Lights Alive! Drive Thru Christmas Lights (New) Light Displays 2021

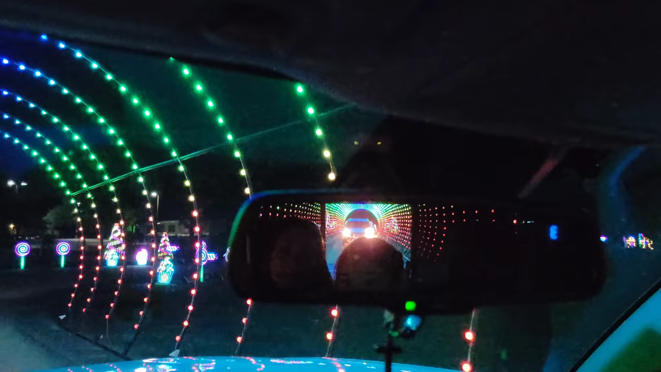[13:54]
all right look at the mirror back there behind us see this sucks having to have some fool with his bright lights